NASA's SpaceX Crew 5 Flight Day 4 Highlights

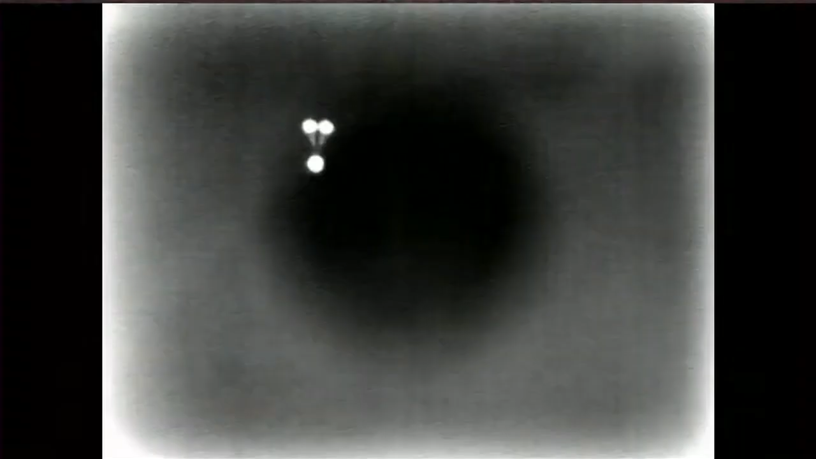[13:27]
There's a view from Dragon looking up at the drogue chutes.